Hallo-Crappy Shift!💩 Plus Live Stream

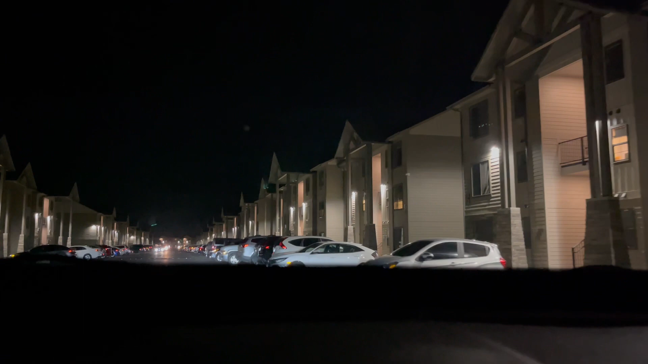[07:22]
Wow you guys hear that? Look at that wow. What a cool guy. There's big giant speed bumps as you can see watch. So I slowed down at the speed bump and he got all pissed off and turned out yeah. Go do that and go hit a kid. It's trick-or-treating you dumb fuck.